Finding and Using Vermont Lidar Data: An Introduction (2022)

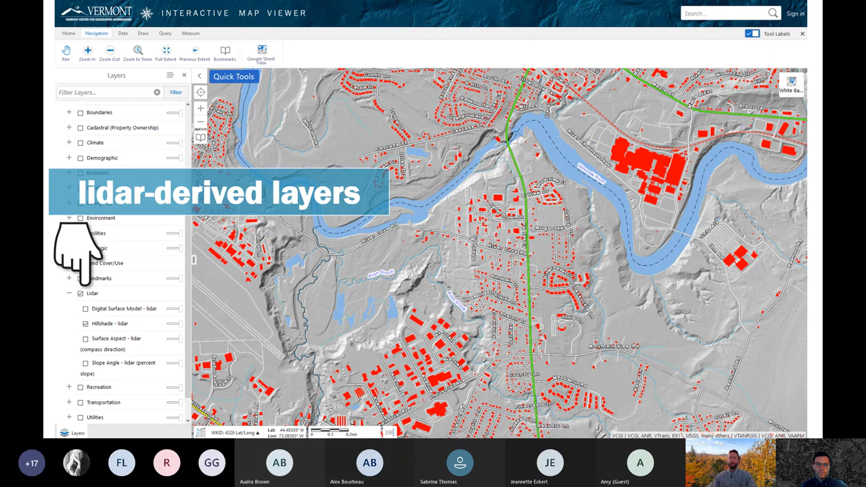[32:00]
this here is the lidar hillshade and it's overlaid overlaid by some base map layers such as roads water bodies streams and buildings
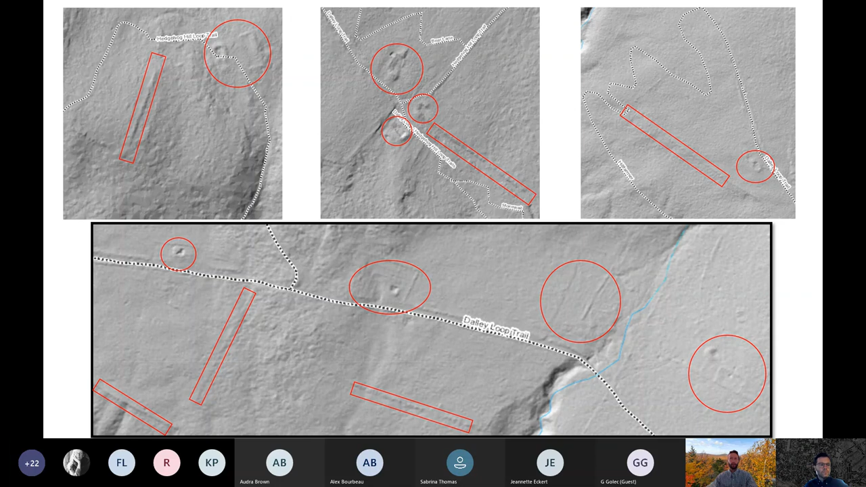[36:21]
now that i've identified these areas of interest my next step would be to use the interactive map viewer to draw lines and polygons on top of these areas of interest so that i can document their physical location within the context of my web map so in this slide i've used the draw tool to document these features of interest within the map itself so when i save my web map these features will remain as part of the map so i can continue to build this data set up over time
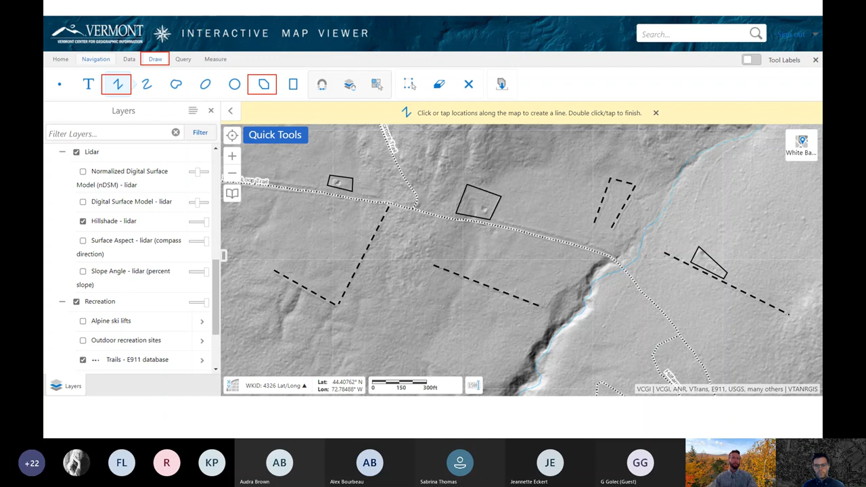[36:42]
after digitizing some features uh what i did here was i right clicked on top of the features the to plot their coordinates you'll notice the table of contents has changed there to display the newly plotted locations and you can see the three dots that are there for you to edit and delete these points as needed